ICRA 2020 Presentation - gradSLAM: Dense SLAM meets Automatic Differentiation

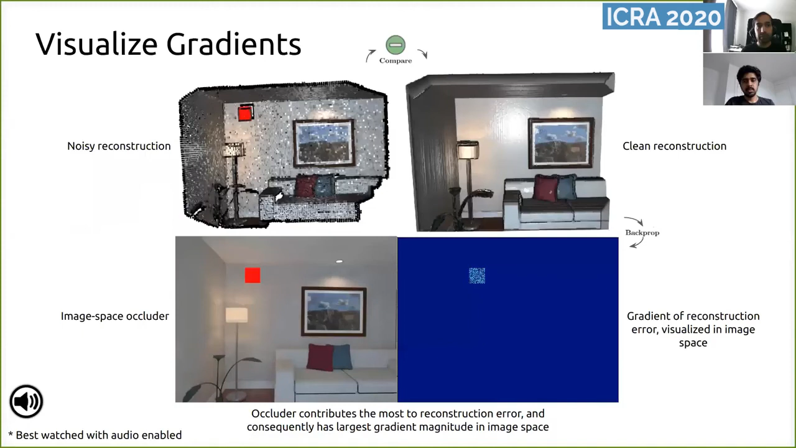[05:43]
Here is a video feed in which the occluder has randomly spawned in space. And note how Grad SLAM is accurately able to propagate 3D gradients back to image pixels.
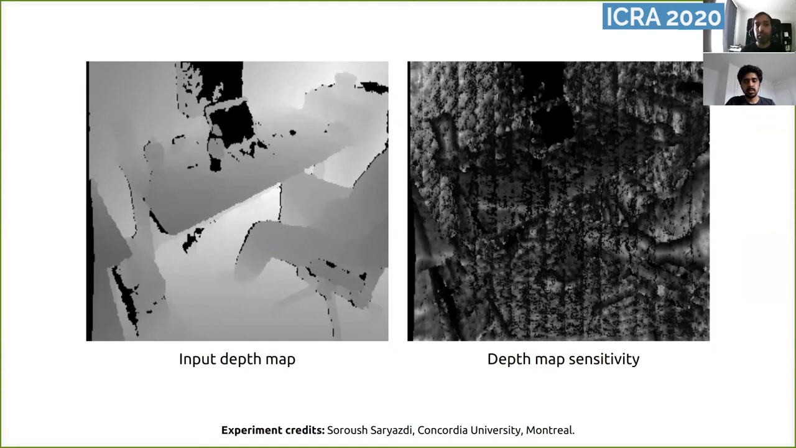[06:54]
The intensity plot on the right displays the contribution of each pixel in the image through the eventual reconstruction. As expected, pixels with missing depths do not contribute to the reconstruction and pixels with high curvature or gradient information contribute more.